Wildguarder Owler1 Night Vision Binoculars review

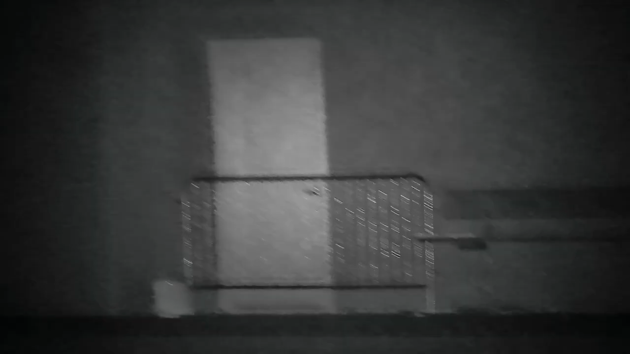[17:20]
It's binoculars by day, it's night vision by night, and it's a camera that can record video and shoot photos.
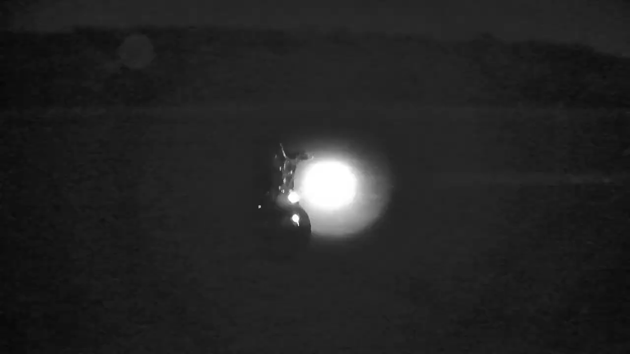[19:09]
The infrared light beam seems a little too focused and narrow for up-close use.
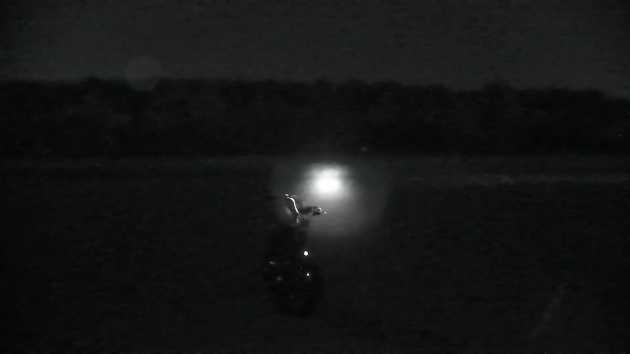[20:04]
when that lens just goes out of focus as you try to zoom in. Then you find yourself hunting around for your subject after you've refocused the lens and zoomed in.